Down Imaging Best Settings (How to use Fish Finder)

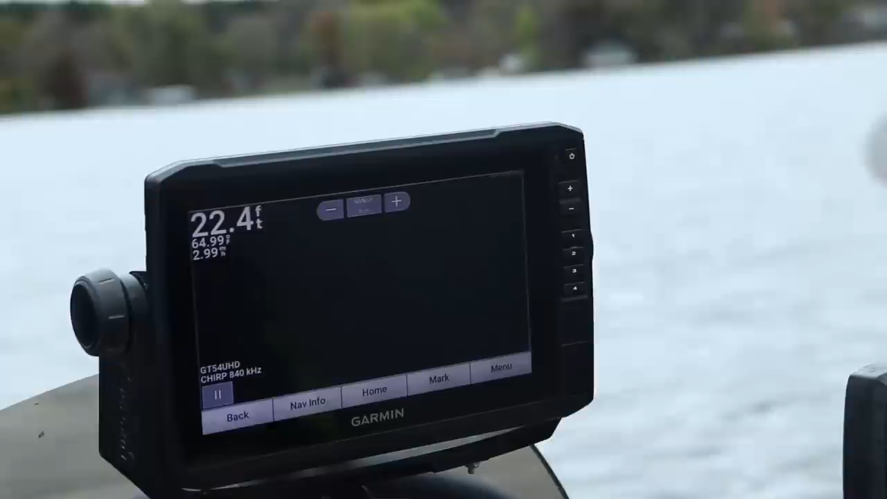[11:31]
On screen: depth 22.4 ft
works for you okay there's a brush pile in deep water right there there
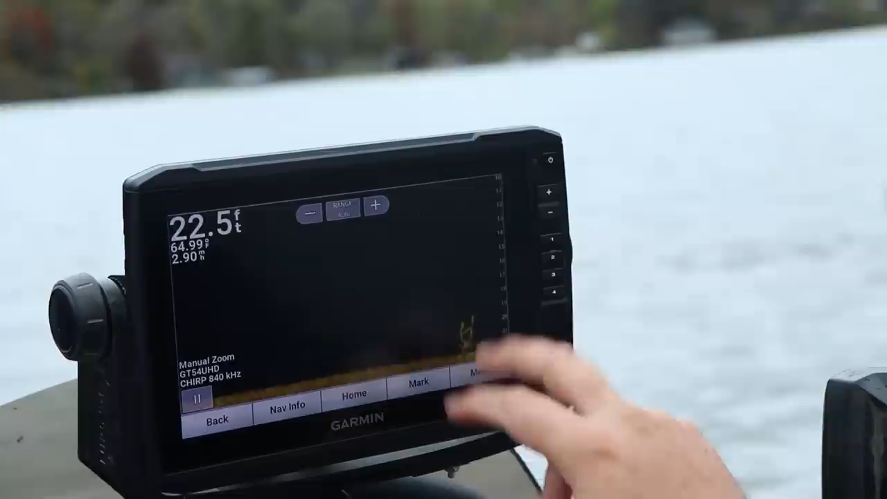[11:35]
On screen: depth 22.5 ft, water 64.99°F
might be a few fish on it
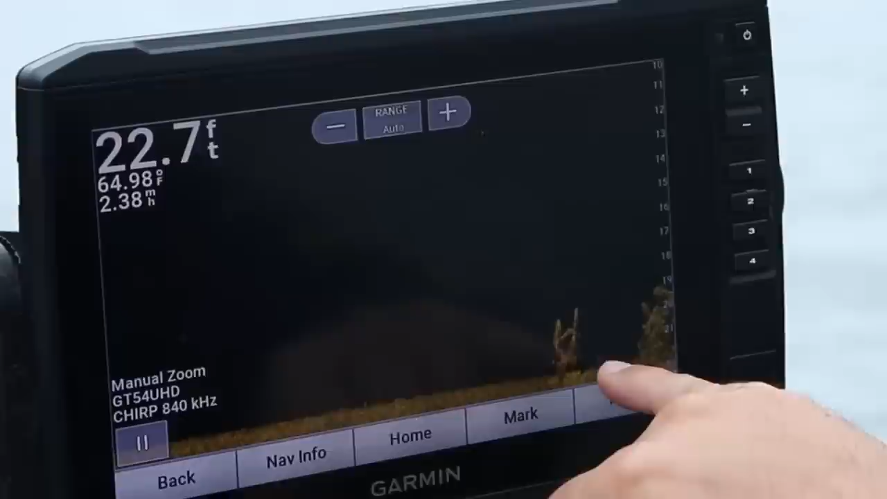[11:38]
On screen: depth 22.7 ft, water 64.98°F, speed 2.38 mph
there's definitely some fish those are probably some bluegill if they're that tight typically the bluegill real hide inside these brush these pieces of logs they're that tight to it and here there's a good
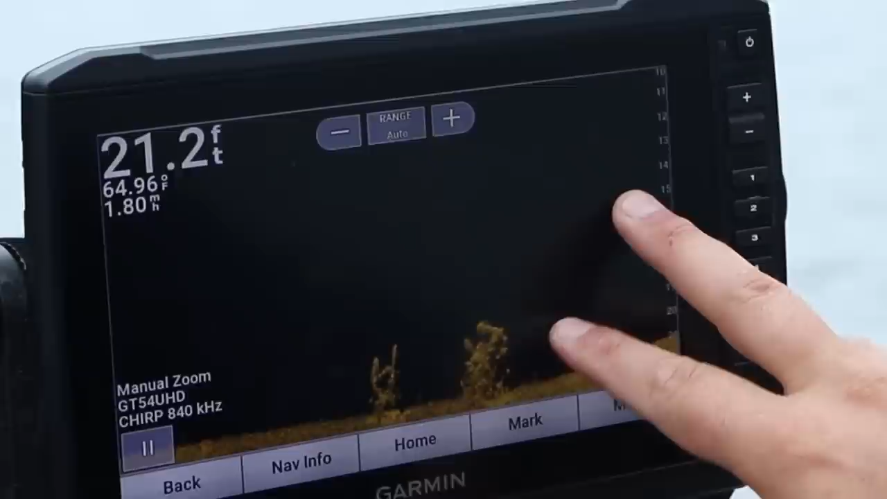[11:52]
On screen: depth 21.2 ft, water 64.96°F
transition line see it went from i'll see if i can screenshot that again
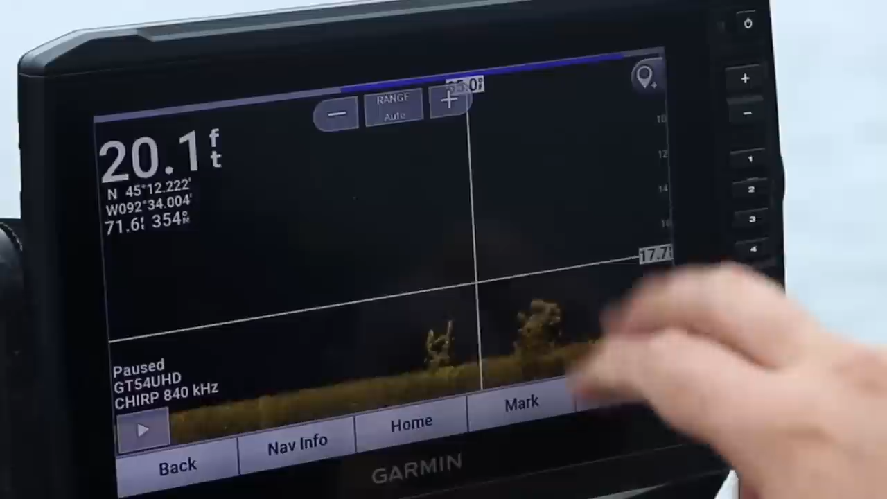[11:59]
On screen: depth 20.1 ft
it went from this softer return right here on the bottom to this now it's a brighter return that is
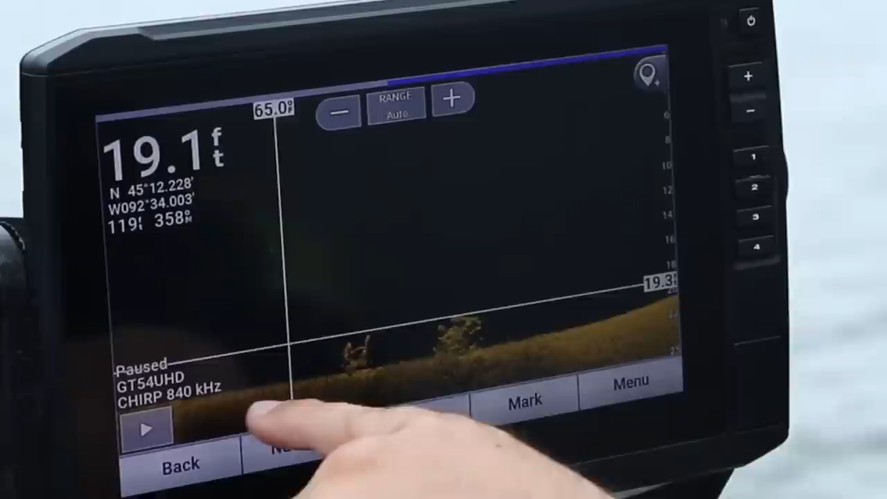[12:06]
On screen: depth 19.1 ft
that mud muck and silt transitioning to sand uh or gravel or something like that and in the in
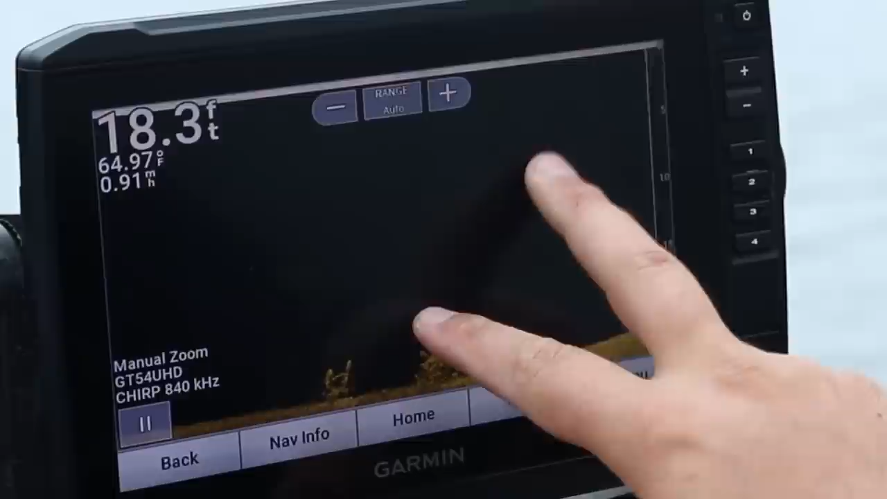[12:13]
On screen: depth 18.3 ft, water 64.97°F
the fall here that is where these crappie are going to start setting up we're still at 65 degree water temp so typically
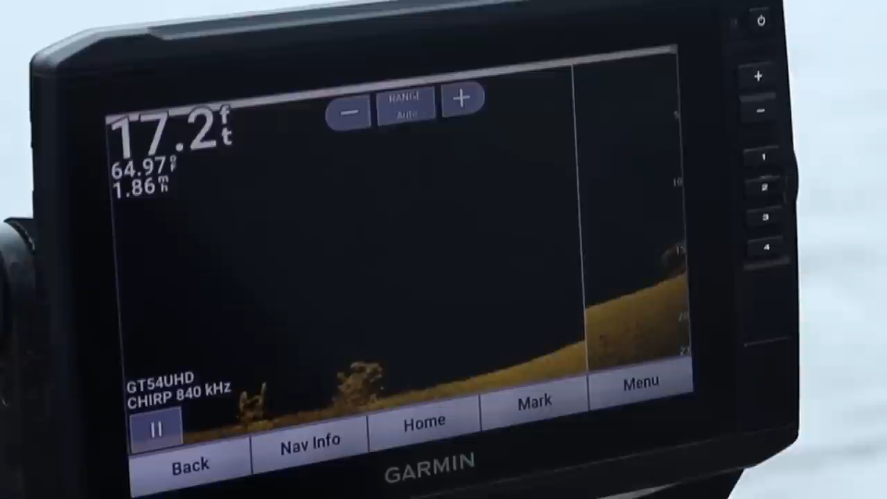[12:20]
On screen: depth 17.2 ft
they'll start pushing off there's some crappie or yeah those are probably crappie
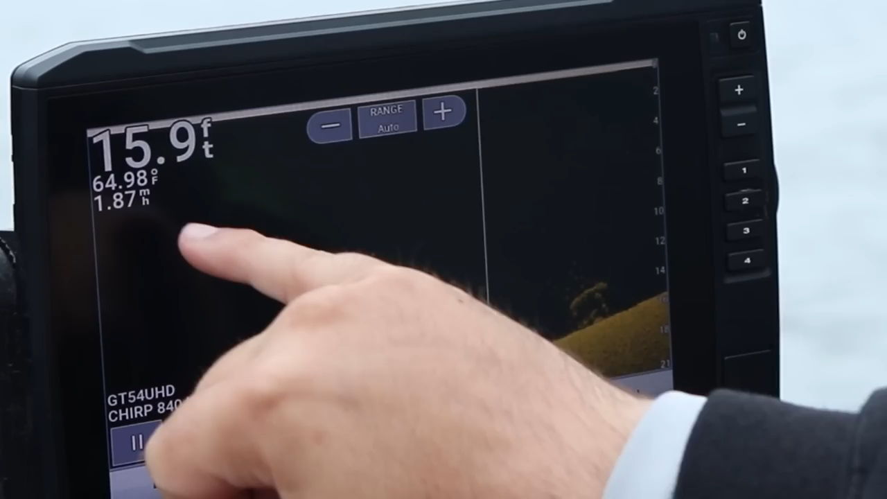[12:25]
On screen: depth 15.9 ft, water 64.98°F
once that water temp gets to that 50 degree mark or you know 50 to 50 upper 50s maybe they'll start pushing
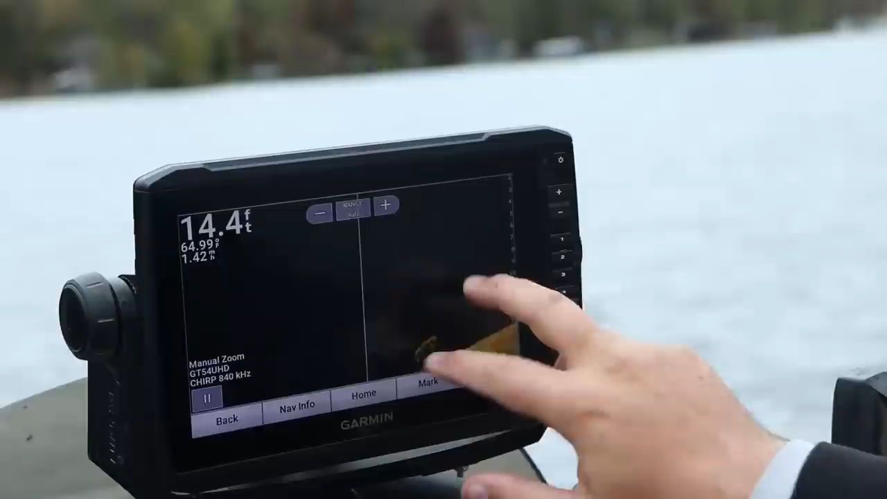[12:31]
On screen: depth 14.4 ft
off deeper water there's some crappie right there suspended around that piece of brush screenshot that for you
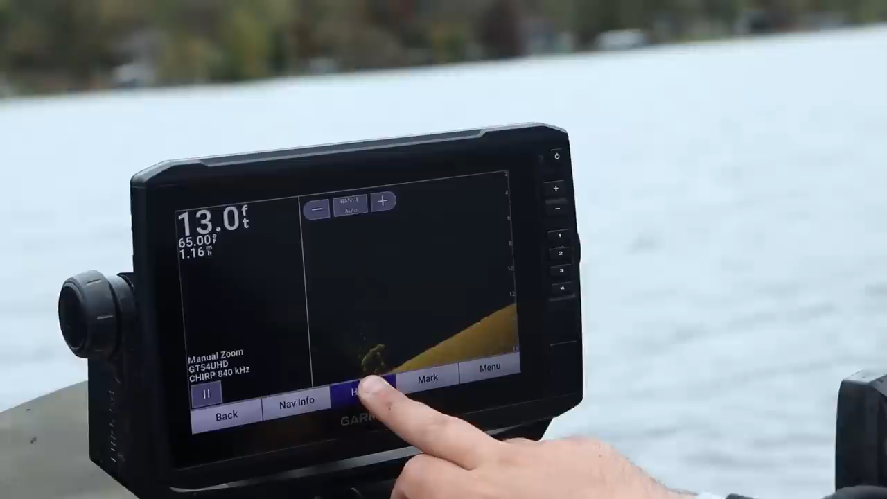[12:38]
On screen: depth 13.0 ft, water 65.00°F
not a ton of them but there's definitely fish there so